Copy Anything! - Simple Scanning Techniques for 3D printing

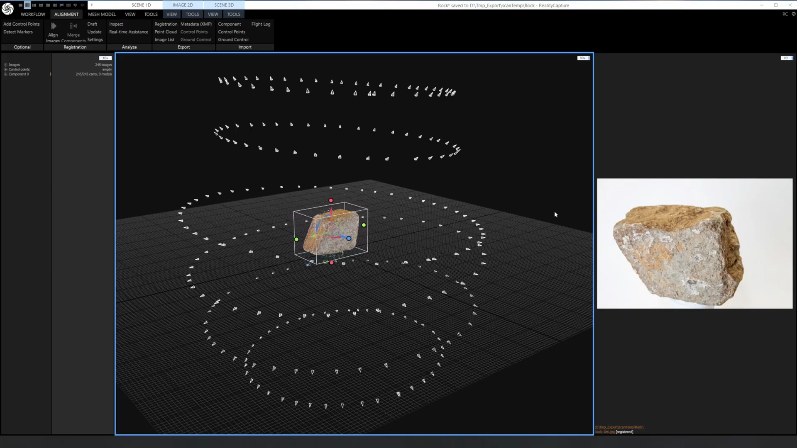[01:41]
and here's the results in reality capture i just brought all the cameras in i didn't have to add any control
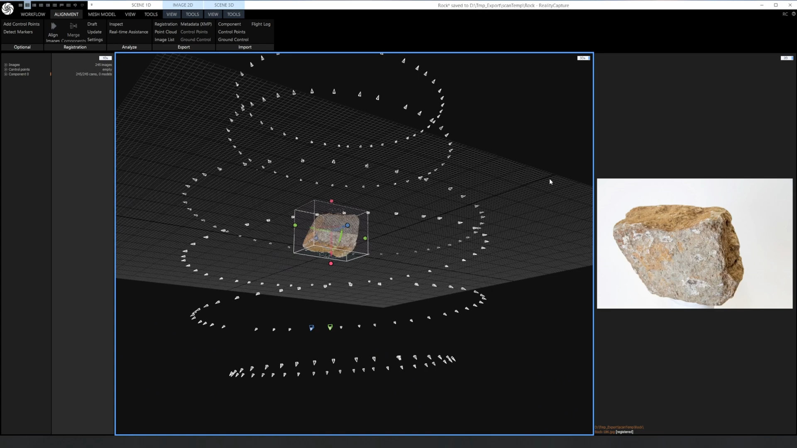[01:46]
points all cameras aligned properly and you can see how the two sets automatically configured for being on
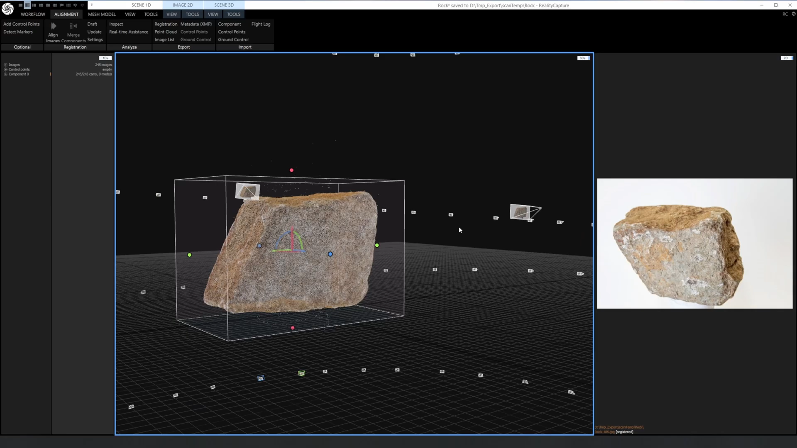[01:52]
the right side of the rock also you can see there's a few spots for the white base that showed up but for the most point the cameras didn't recognize it
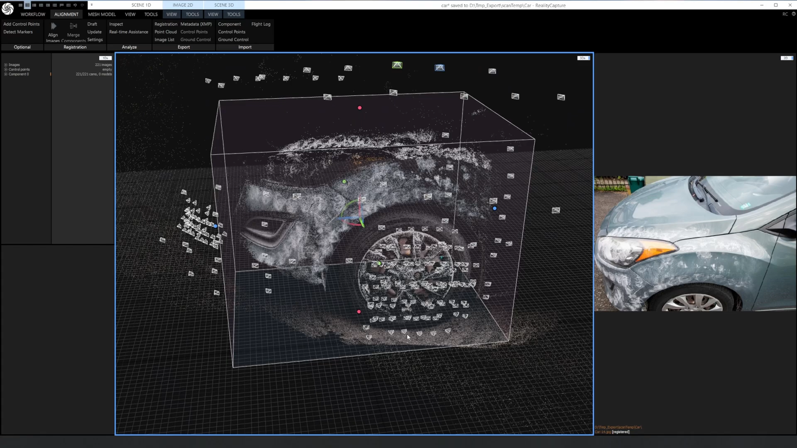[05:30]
have a very dense point cloud where the rest of the car there's very little where it was just plain metal and then here's the mesh construction you can see the top of the light where i didn't get enough powder on it how it um the construction has a lot more noise whereas the front of the lights a lot smoother
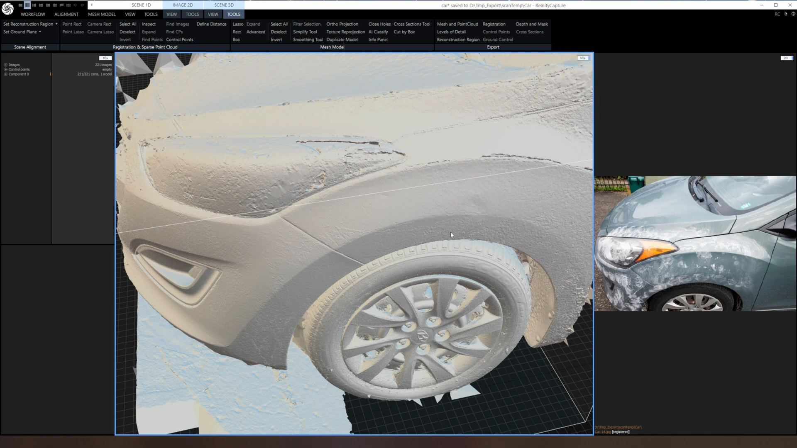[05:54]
the same with the bottom of the a-pillar you can see i didn't really put
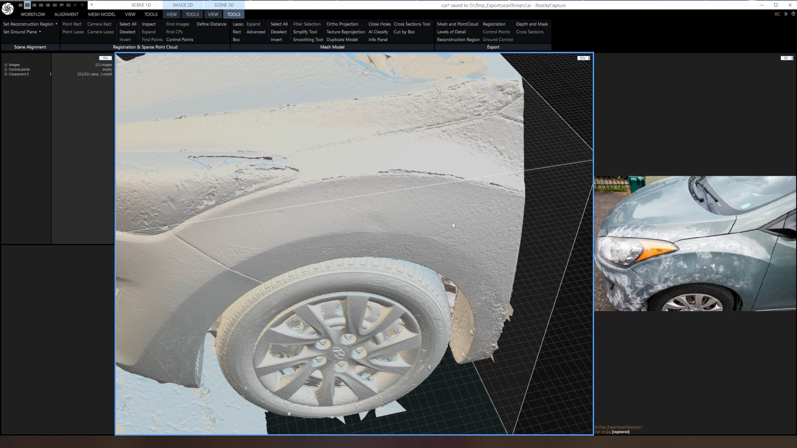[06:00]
any powder there and it's much noisier compared to the fender that's pretty smooth
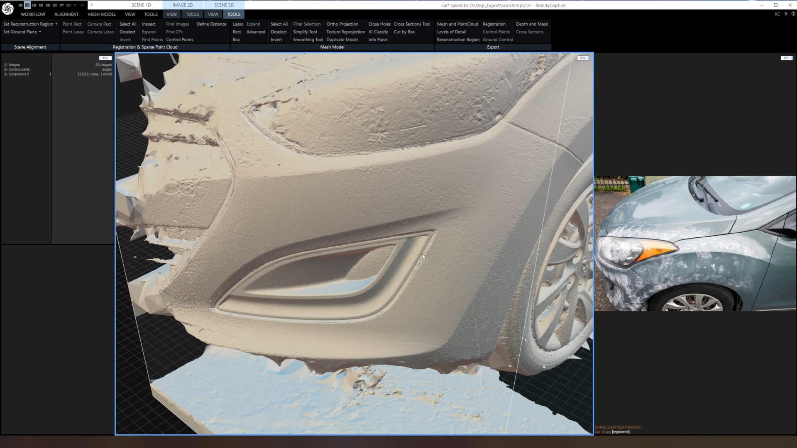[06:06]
then if we look at the front grille you can see how
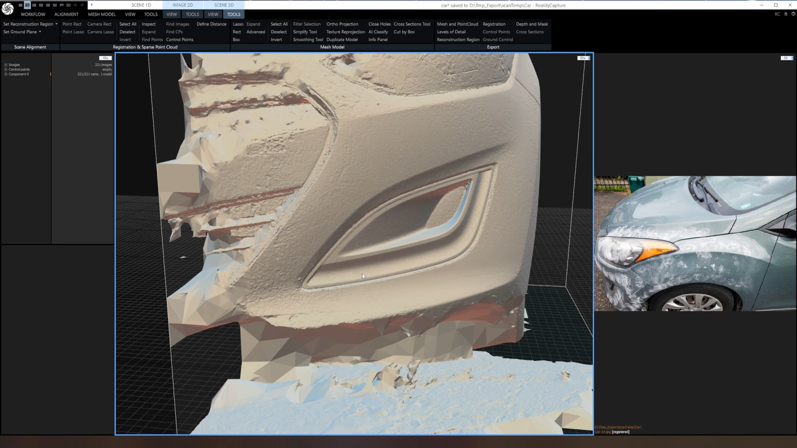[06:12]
smooth and detailed it is due to the large amount of pictures focused on it and then the same thing with the wheel um i mean everything
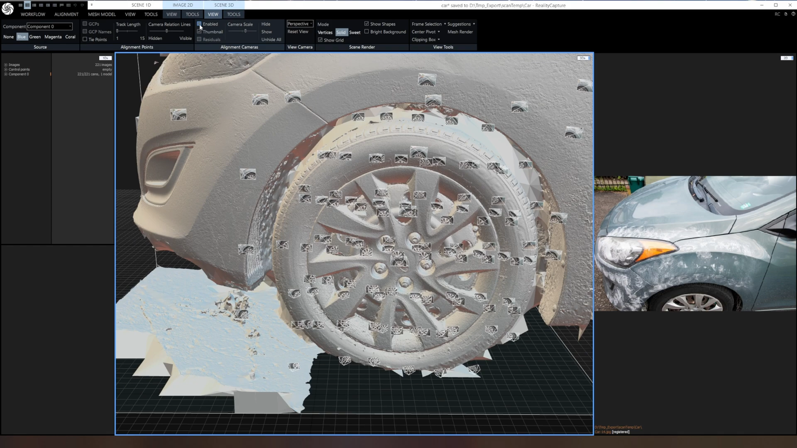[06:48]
that they wanted to 3d print their car after scanning it um and it's possible there'd just be a lot of cleanup work still for sections like inside the wheel wells and parts where you can't really photograph
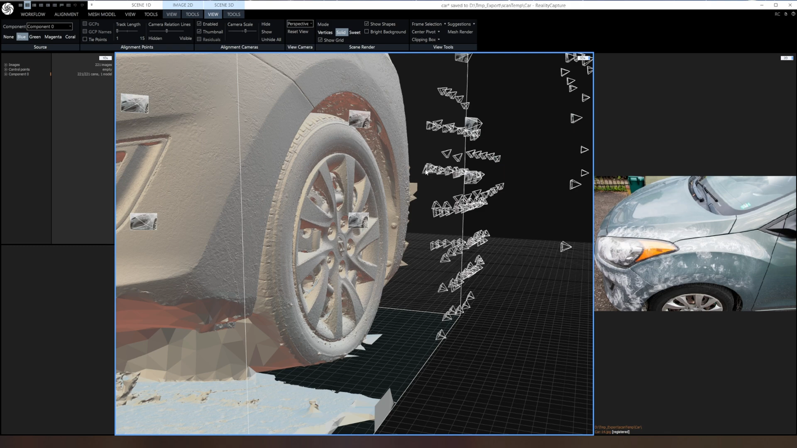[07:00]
well and you're getting a lot of messy geometry you'll need to go and clean all that up before you can get a proper print
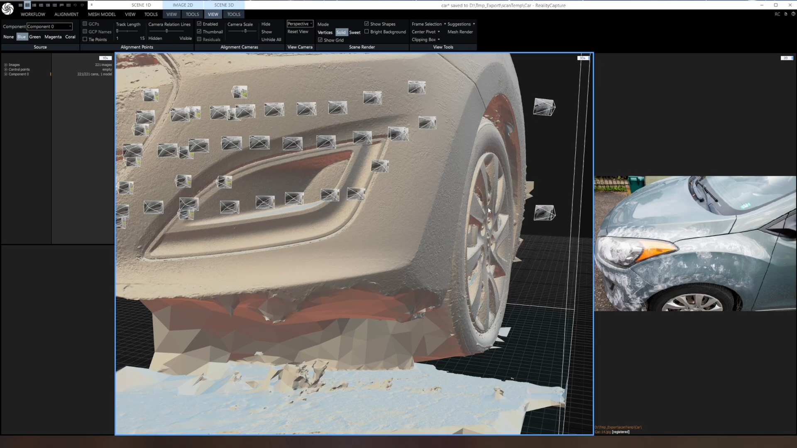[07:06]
but if you were using this to say you wanted to use